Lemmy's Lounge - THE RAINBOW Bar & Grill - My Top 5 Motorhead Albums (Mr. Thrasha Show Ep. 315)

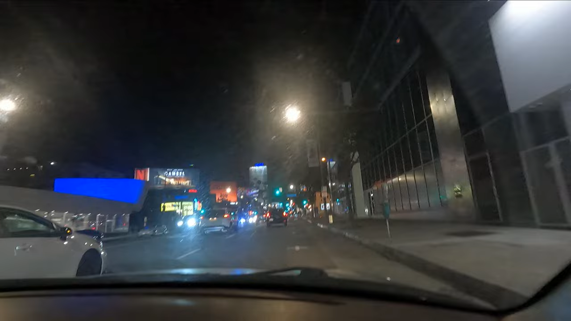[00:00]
Sunset Boulevard. The good end, Sunset Strip.
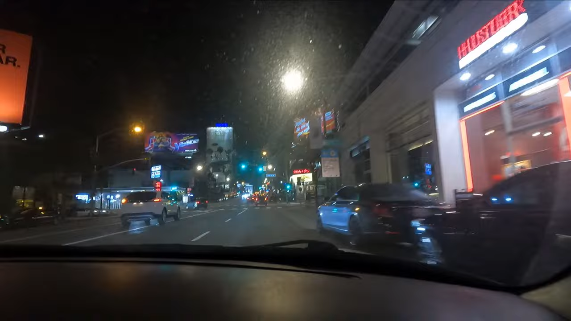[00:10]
There's Hustler Hollywood, Whiskey a Go Go.
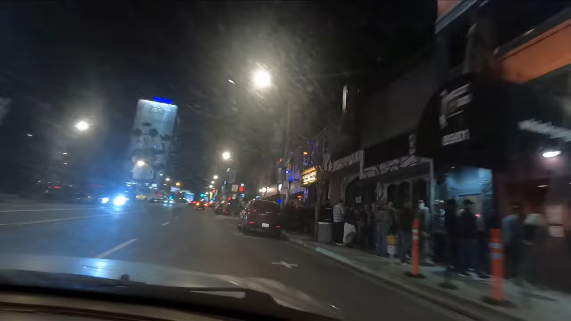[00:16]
Our destination is coming up on the right. The HBO building, giant Mickey.